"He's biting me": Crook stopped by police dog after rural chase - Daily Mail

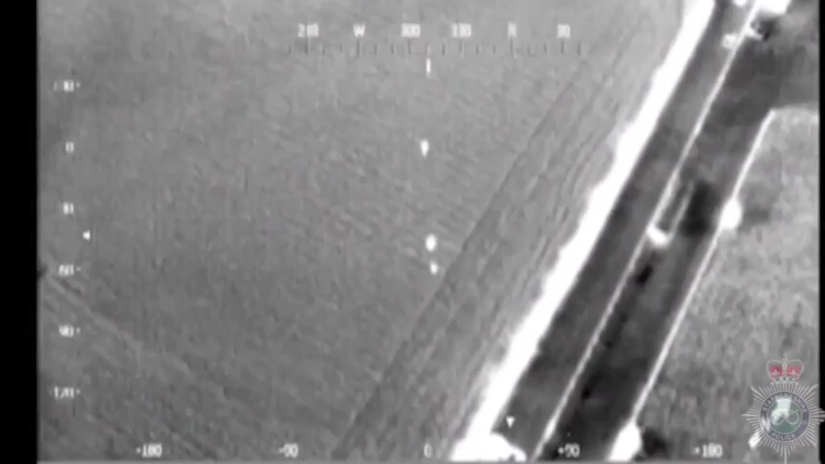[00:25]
the dog catches the suspect in a matter of a couple of seconds.